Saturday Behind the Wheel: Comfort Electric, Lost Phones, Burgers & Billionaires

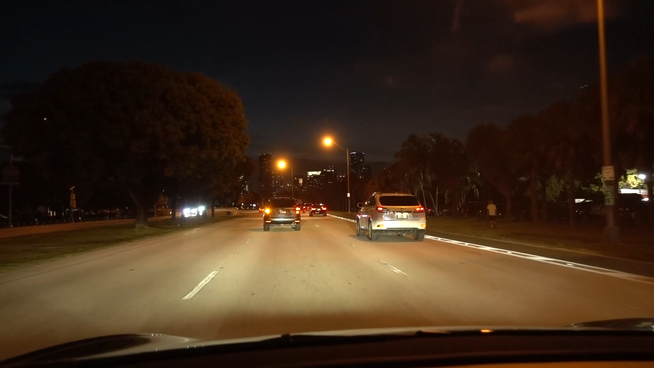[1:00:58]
I am by the Rusty Pelican and approaching the fucking causeway. So I'm putting pause.
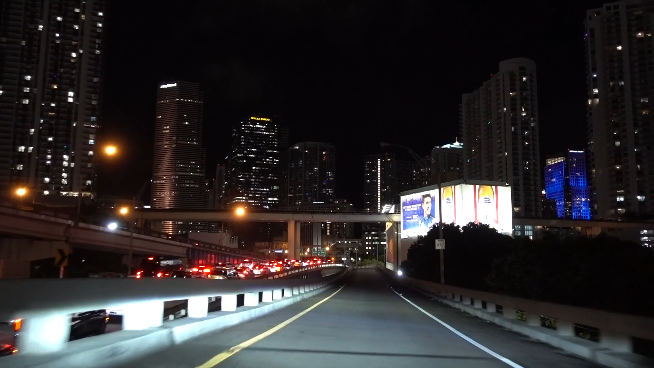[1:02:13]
Oh, that traffic looks great. Alright, whoa, that looks bad. Good thing we're not going on that line. Alright, Brickell, here we go.
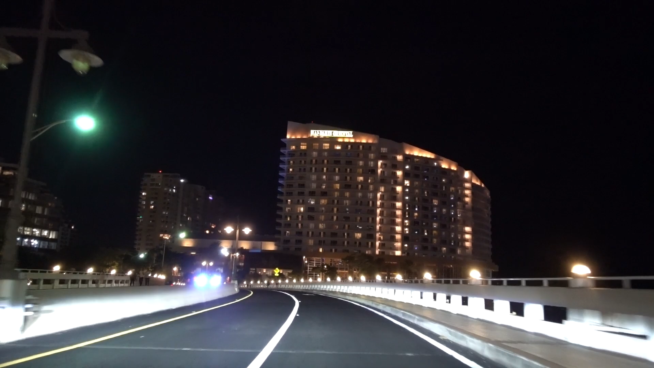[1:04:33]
All for an X ride. And the traffic leaving this little island doesn't look great either.
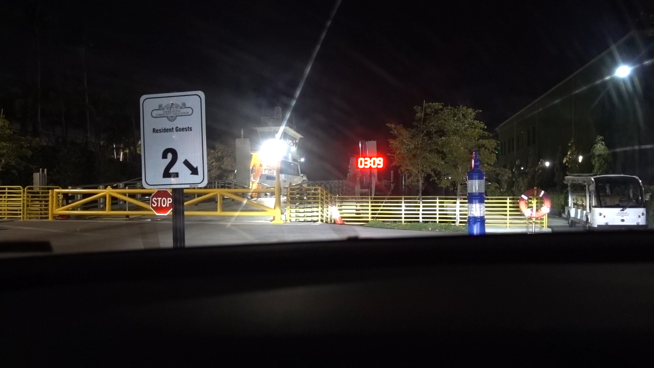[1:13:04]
See the ferry there? All right, now I'm going on this ramp to the ferry.
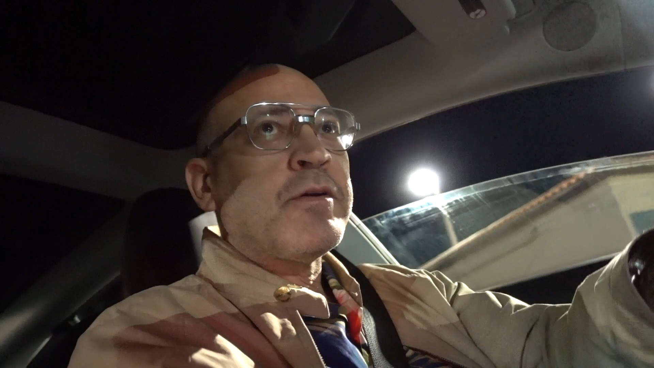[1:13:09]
I'm trying to film without them knowing.
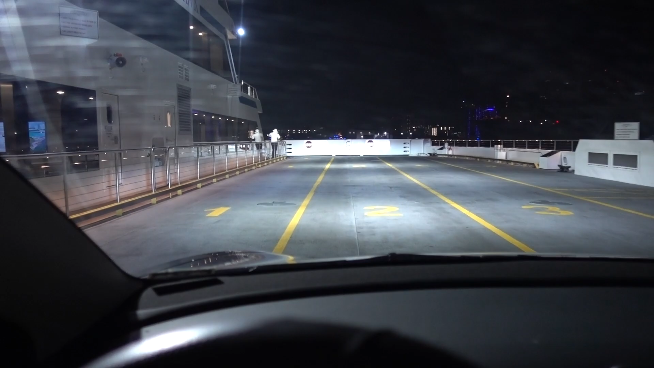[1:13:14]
Ferry has markers 1, 2, and 3. You go all the way. And the guy comes up and he tells me I gotta turn off my lights.